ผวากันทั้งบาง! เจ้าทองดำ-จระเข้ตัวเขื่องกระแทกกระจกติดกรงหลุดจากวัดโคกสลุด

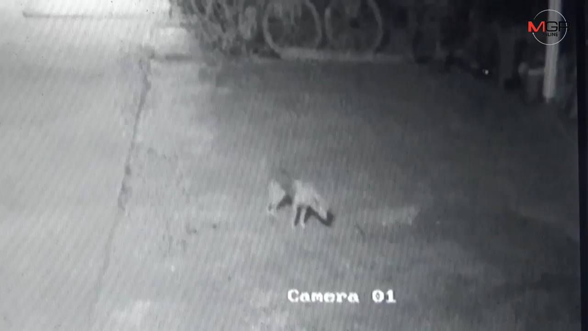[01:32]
เดินออกมากเดินออกมาแล้วเห็นไหม
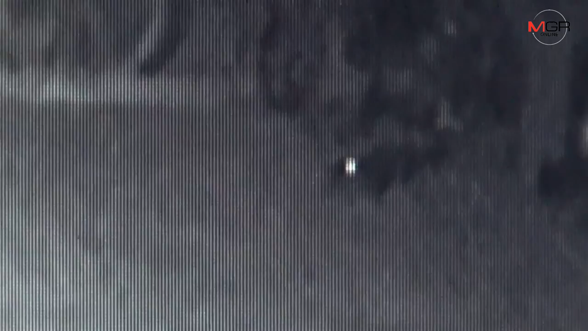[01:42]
เดินมานี่แหละน่าเขาแล้วหลังหลังหลัง2 ถุ่ง 501 นาคง harusเห็นมันไปจนถึงไยเดี๋ยวๆ มันกลับหลังกลับกลับแล้วก็หายไปเลยแต่การหายเราก็ดูเรื่อย
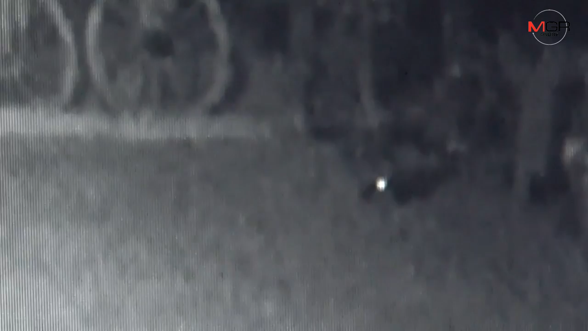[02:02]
AJ้มไม่ Aus farไม่เจอเลยอีกมาห่าอยู่กลับ Yeahกลับแล้วกลับ 실�ิод говоритเดินกลับเข้าไปตรงนั้นกลับแล้วเดินเห็นห้างวาดลงๆยืมว่ายาว 2 เมตรเท่าถว่ายไว้ 2 ตัว